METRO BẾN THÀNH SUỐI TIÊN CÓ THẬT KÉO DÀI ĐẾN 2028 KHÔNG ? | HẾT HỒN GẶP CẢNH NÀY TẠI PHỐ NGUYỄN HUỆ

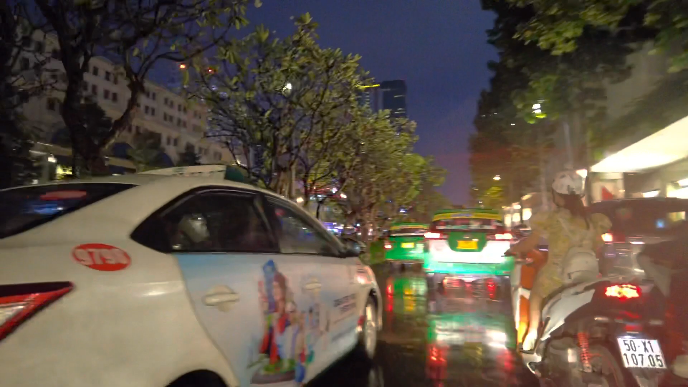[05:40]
Trời bắt đầu mưa lớn hơn rồi đó.
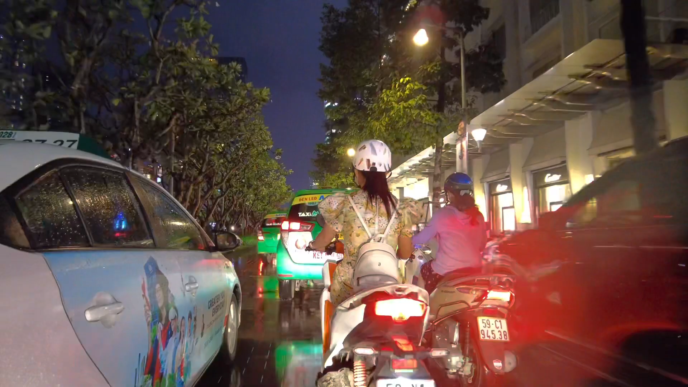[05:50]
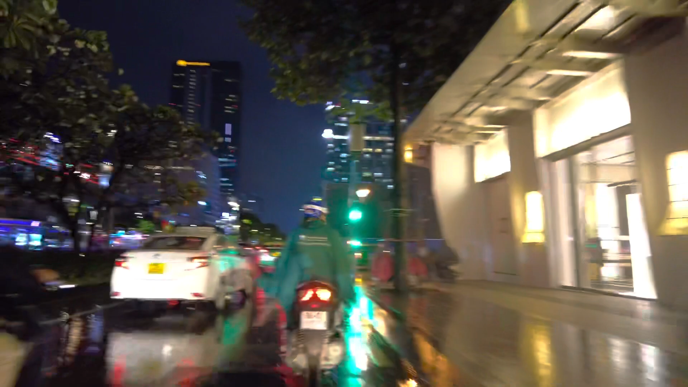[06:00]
Hiện tại chúng ta đang có mặt ở trên đại lộ Lê Lợi của chú anh chị và các bạn nhé. Trời đang mưa rồi, mưa lớn hơn lúc nãy rồi, tranh thủ cập nhật nhanh thôi.
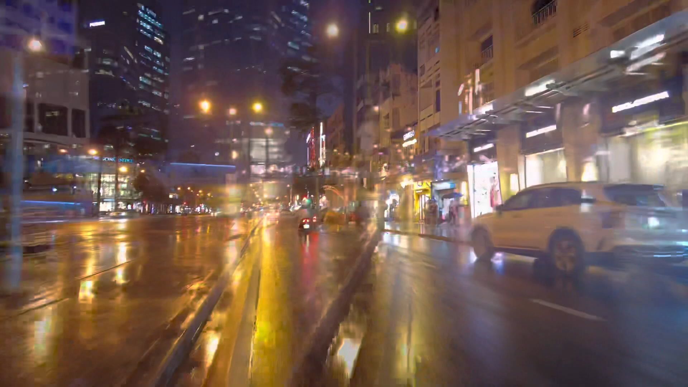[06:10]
Những con đường này rất là trơn trượt luôn các bạn. Thời tiết hơi xấu cho nên hình ảnh nó bị mờ do những giọt mưa nó bắn vào các bạn. Nên có thể nó bị mờ, mong cô chú anh chị và các bạn vui lòng thông cảm nhé. Buổi tối cập nhật thấy ánh đèn nó cũng đẹp lắm. Phía trước của chúng ta là kem Bạch Đằng,
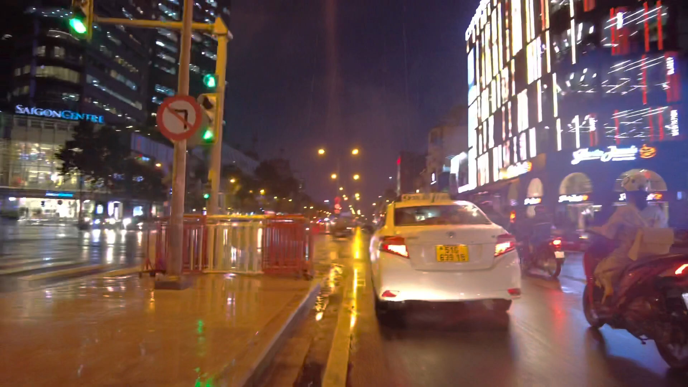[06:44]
ngã tư Bát Tơ và đại lộ Lê Lợi.